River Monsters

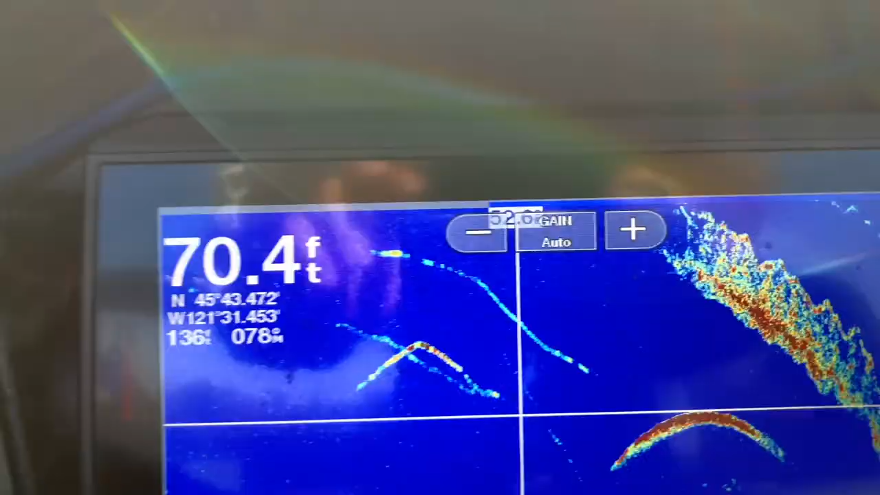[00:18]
On screen: depth 70.4 ft
probably got a really small sturgeon.
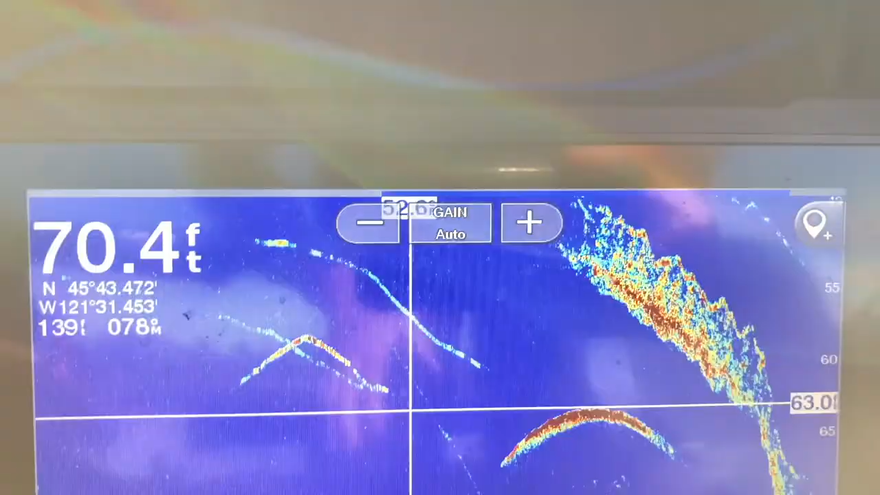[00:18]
On screen: depth 70.4 ft
Evan thinks that that's a salmon.